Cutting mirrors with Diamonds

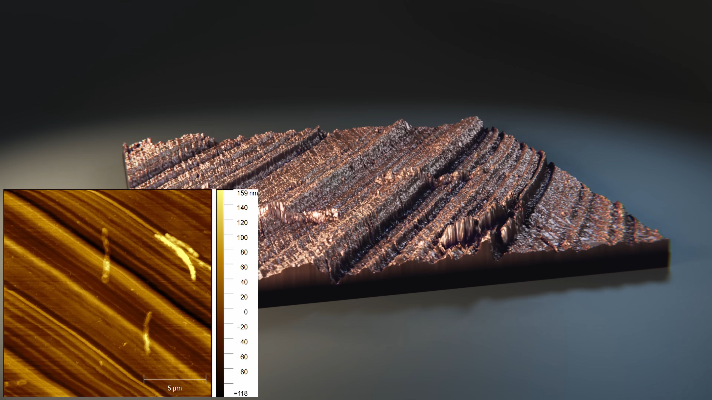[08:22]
The grooves are 100 to 200 nanometers deep, and the overall average surface roughness is about 50 nanometers.
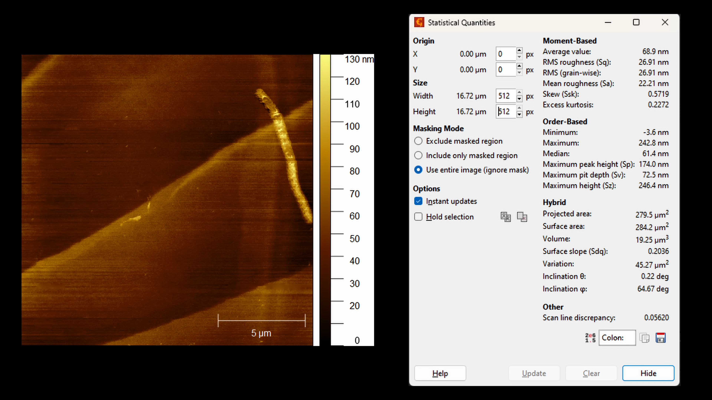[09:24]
And global roughness, including the steps, is about 25 to 30 nanometers.
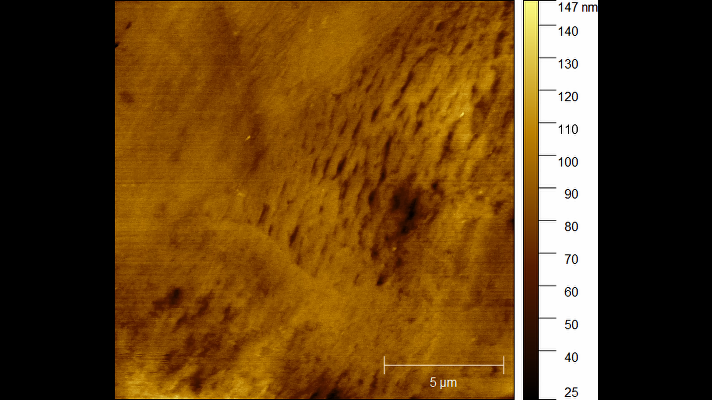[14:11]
There is a new artifact we can see though, and it's these regions of material that looks like it was almost torn out. The defect is relatively shallow, but it does degrade the surface, and I'd like to fix it if possible.